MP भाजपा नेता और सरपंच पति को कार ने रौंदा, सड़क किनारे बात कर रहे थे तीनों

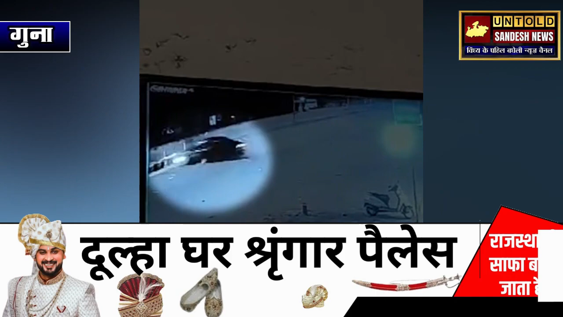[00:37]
बता दी कि गुनामा सड़क के किनारे बात करे वाले भाजपा जिला मंत्री और सरपंच पति के सड़क हादसा में जान चली गई, जबकि सरपंच संघ के अध्यक्ष घायल हैं।